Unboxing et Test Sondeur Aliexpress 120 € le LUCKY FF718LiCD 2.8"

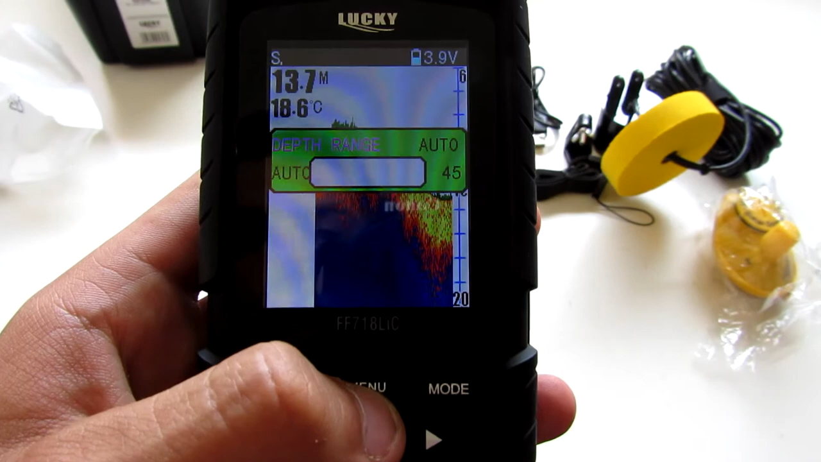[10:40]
On screen: depth 13.7 m, water 18.6°C
Là, la profondeur à laquelle on veut qu'on sonde. Donc vous mettez là toujours au maximum. Le zoom. L'alarme de profondeur.
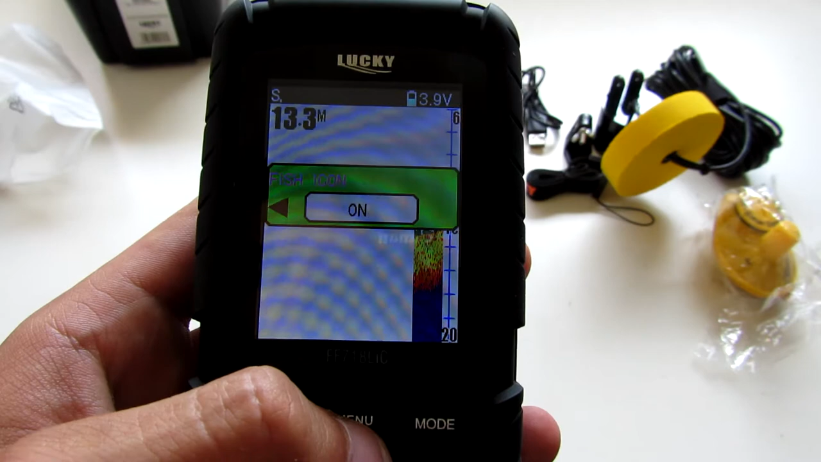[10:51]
On screen: depth 13.3 m
Les poissons. Donc voilà. Je vais tout de suite vous montrer les poissons.
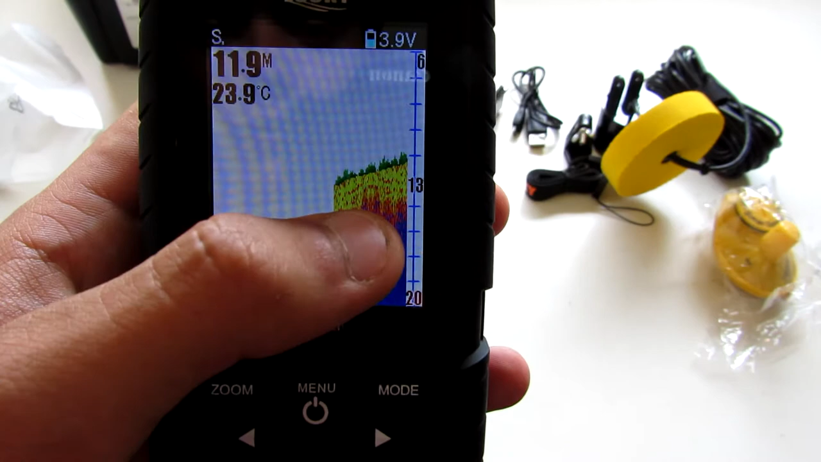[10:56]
On screen: water 23.9°C
Donc là, sur la simulation, comme vous pouvez voir, les poissons sont... En fait, c'est de l'interprétation. Enfin, c'est pas de l'interprétation, justement.
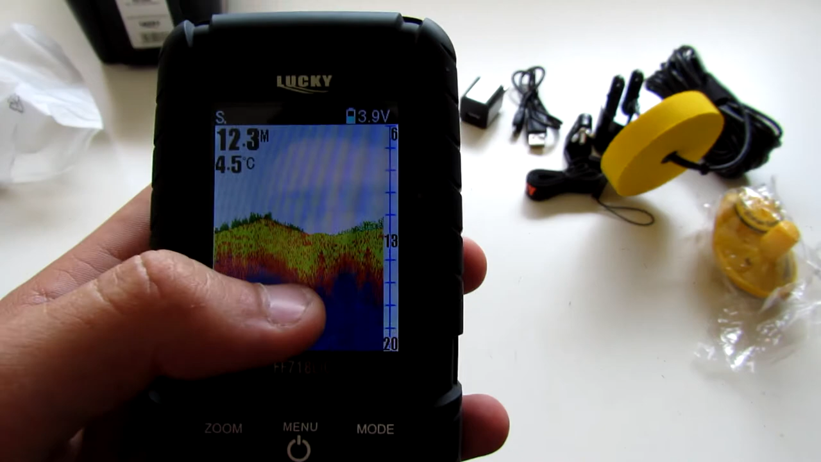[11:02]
On screen: depth 12.3 m, water 4.5°C
Voilà. Ça vous fait des dessins de poissons avec la profondeur auquel ils sont.
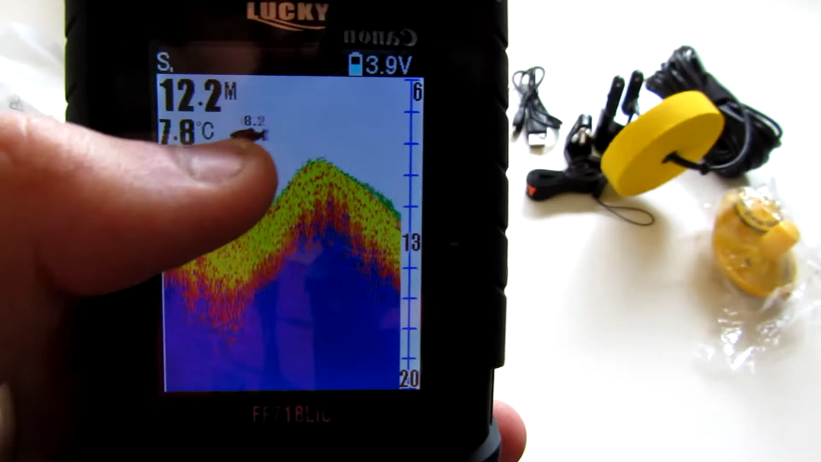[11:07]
On screen: depth 12.2 m, water 7.8°C
Donc par exemple, là, à 8,2 mètres. On va attendre un peu qu'ils arrivent.
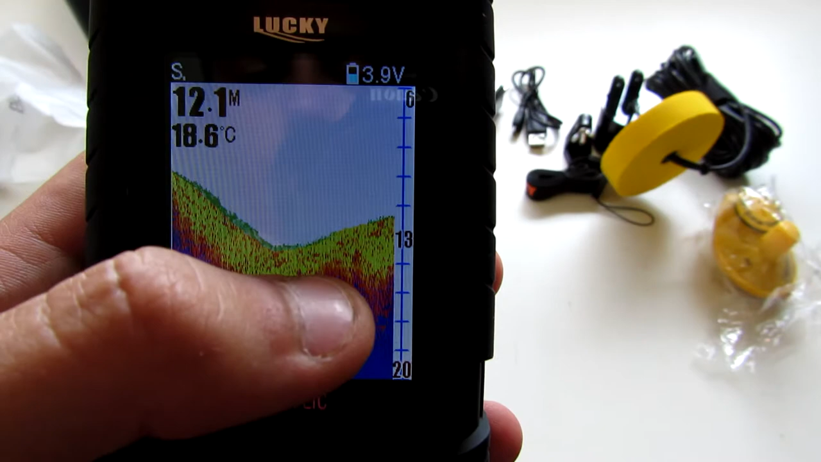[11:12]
On screen: depth 12.1 m, water 18.6°C
Si ils veulent bien m'en faire apparaître.
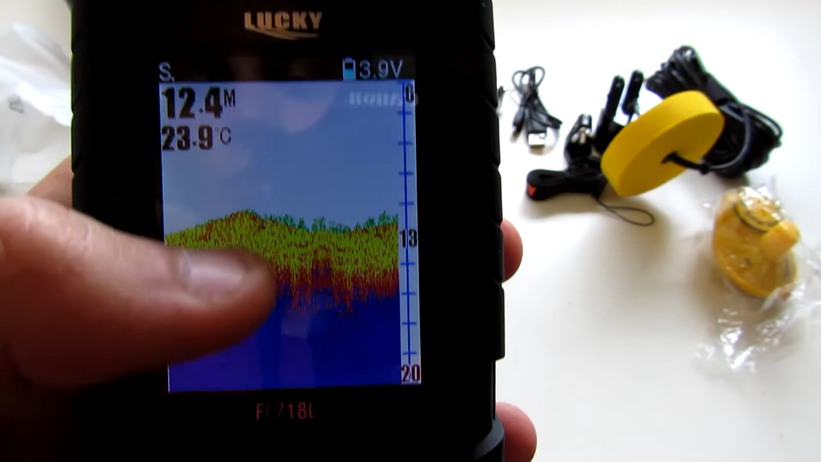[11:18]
On screen: depth 12.4 m, water 23.9°C
Donc au fond, en avis, en vert, c'est les herbiers et les choses comme ça. Donc là, ça dessine le fond.
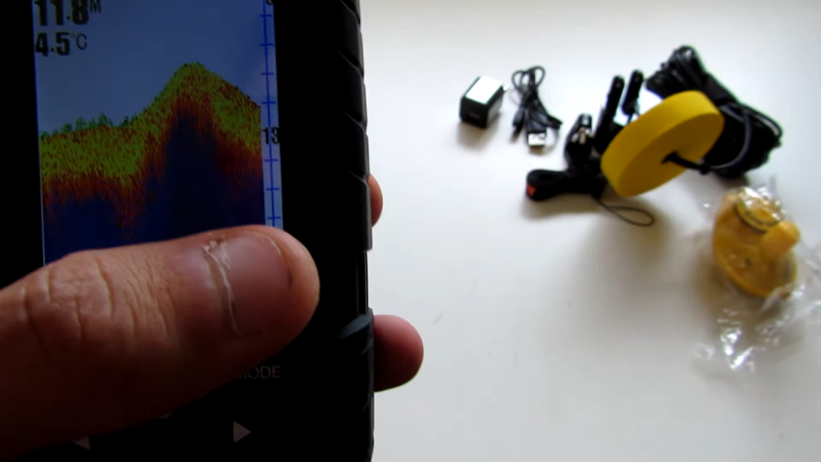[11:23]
On screen: water 4.5°C
Plutôt sympa. Voilà. Donc là, les poissons. Donc en fonction de la taille des poissons. Sur l'écran.
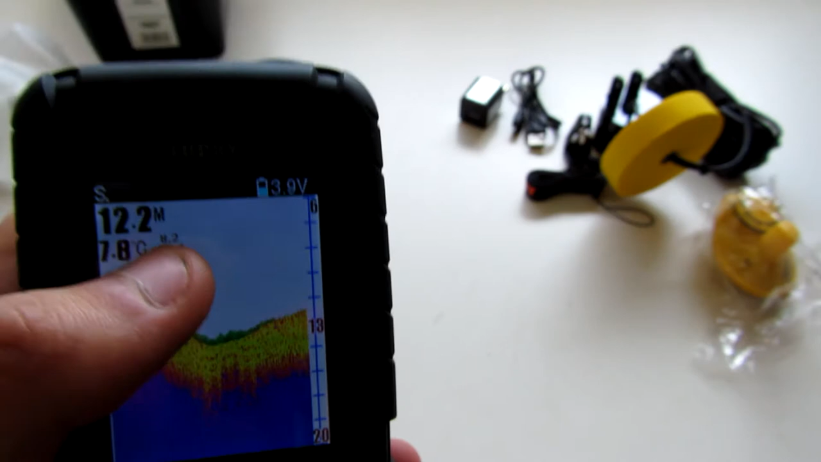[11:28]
On screen: water 7.8°C
Donc ça vous dit, voilà. Si c'est des petits poissons qui apparaissent, c'est que c'est des petits poissons. Si c'est des gros... Voilà. C'est des gros.
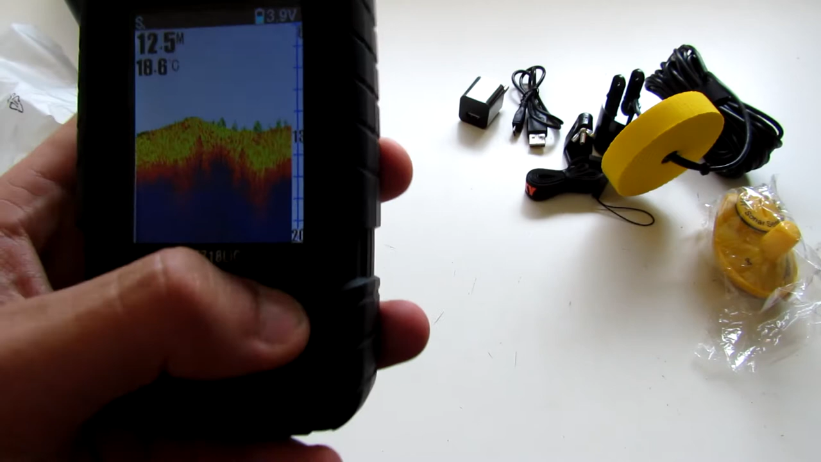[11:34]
On screen: water 18.6°C
Donc. La sensibilité. Le zoom.
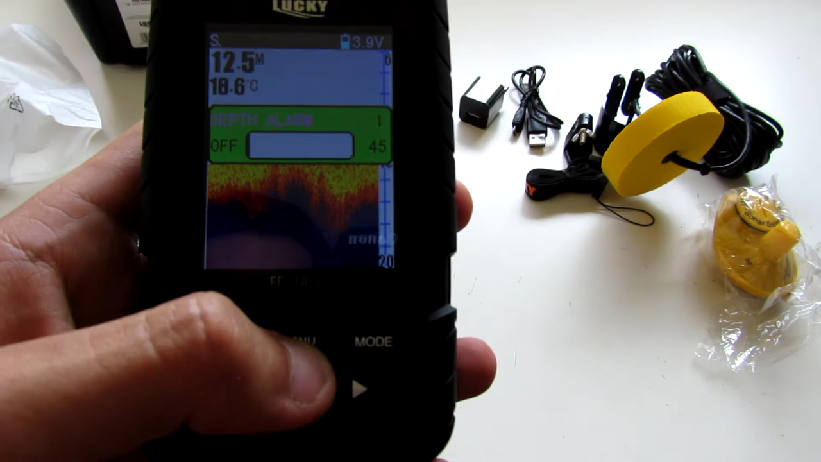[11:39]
On screen: water 18.6°C
L'alarme. Donc là, les fiches icônes. Donc comme je peux vous montrer, on peut aussi faire ça.
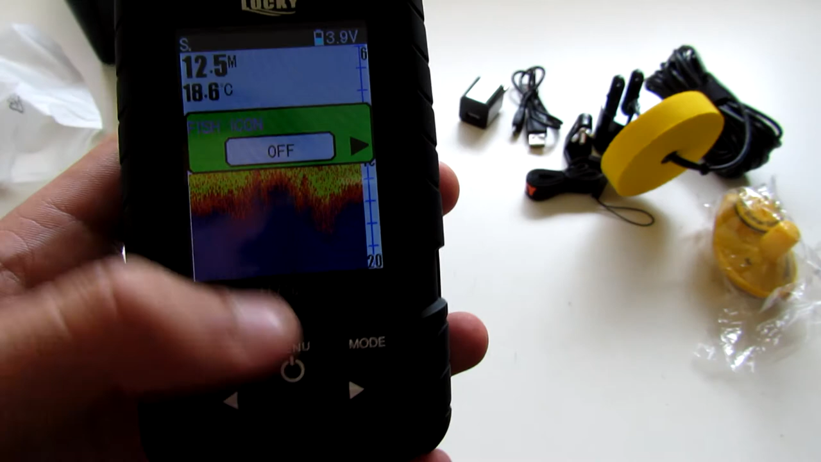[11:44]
On screen: depth 12.5 m, water 18.6°C
Donc si je fais off. Vous allez voir à quoi ressemblent les poissons. Voilà.
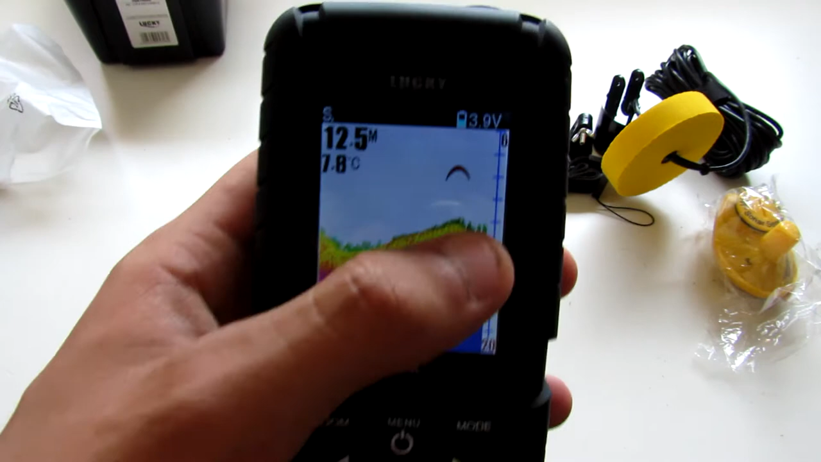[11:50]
On screen: water 7.8°C
Donc là, ça nous fait des... Voilà. Comme si ça serait sur un vrai sondeur. Mais bon, pour moi, ça reste quand même... Ça reste quand même du dessin quoi. C'est pas de la vraie...
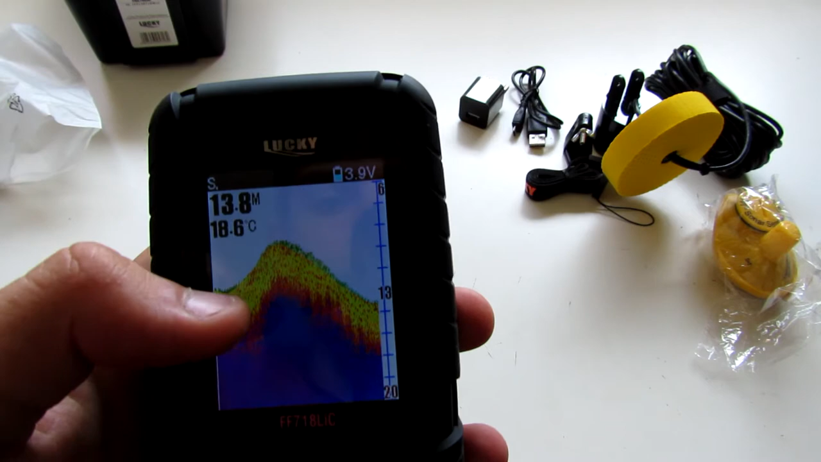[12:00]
On screen: depth 13.8 m, water 18.6°C
Comme sur un vrai sondeur. Ou c'est vraiment nous qui l'ont interprété. Ça, c'est tel poisson.
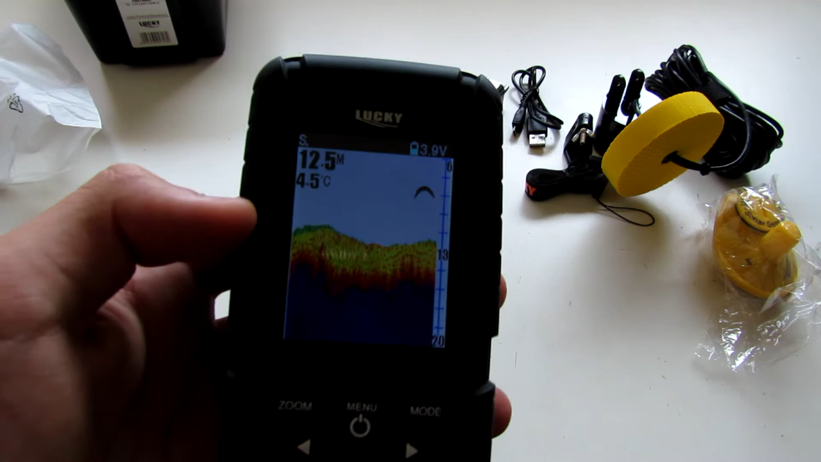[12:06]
On screen: water 4.5°C
Ça, c'est un banc. Là, c'est voilà. C'est vraiment... Ça te dit... Il cap des poissons. Il te les met.
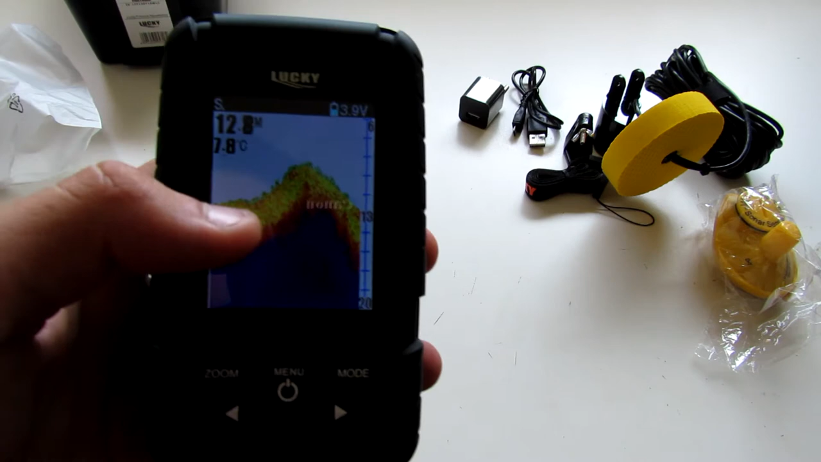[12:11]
On screen: depth 12.8 m, water 7.8°C
Mais tu arriveras jamais à différencier si c'est... Si c'est un banc de perche ou si c'est un banc de gardon quoi.
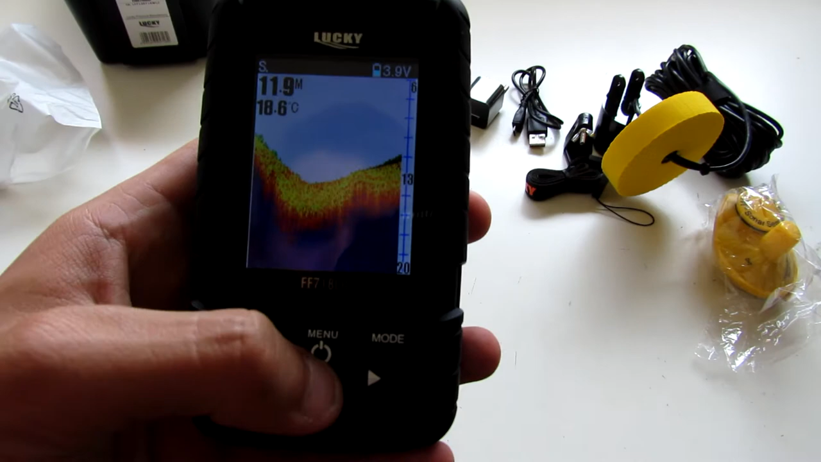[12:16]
On screen: water 18.6°C
Donc là, on a l'alarme. Là, on peut choisir...
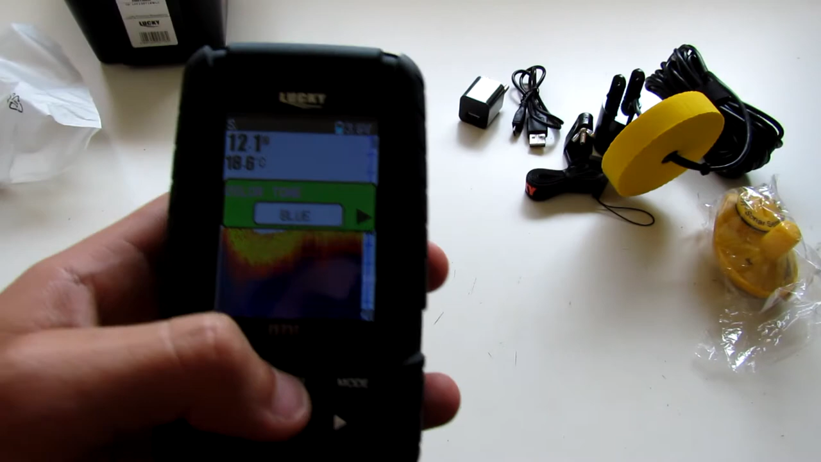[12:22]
On screen: water 18.6°C
Juste avant, on pouvait choisir les unités. Donc, moins mètres et degrés. En France, beaucoup de gens vont... On va tous mettre ça. Donc là, on peut mettre une batterie alarme. Donc, quand la batterie est faible, ça, ça bip.